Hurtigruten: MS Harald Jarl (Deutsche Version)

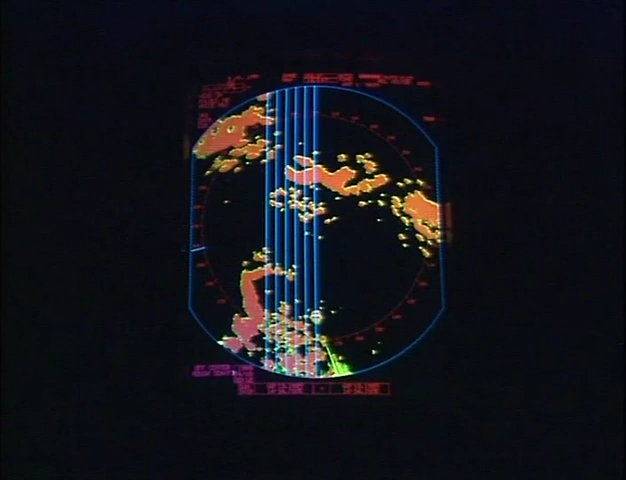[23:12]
das eine 10 cm mit einer Reichweite von 50 bis 60 nautische Meilen
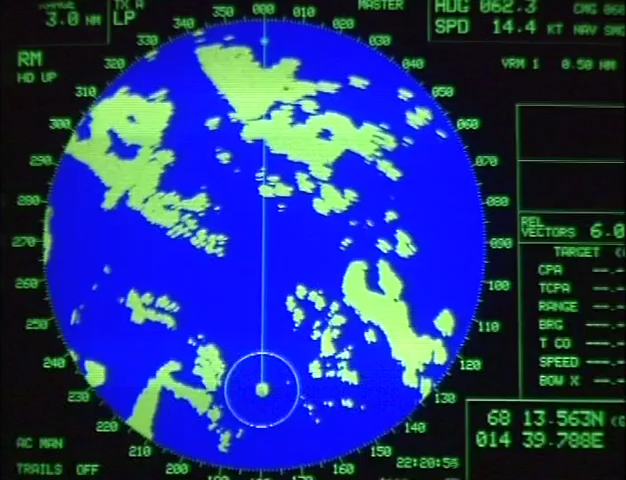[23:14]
und das andere 3 cm mit einer Reichweite von 20 bis 30 nautische Meilen.